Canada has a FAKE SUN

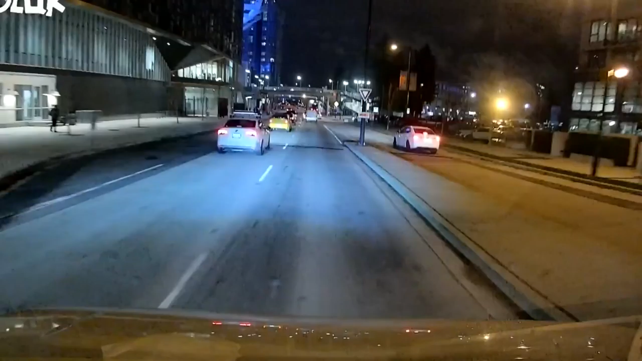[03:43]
So Stanley Park was cool. It closed at 5 p.m. and it's dark now.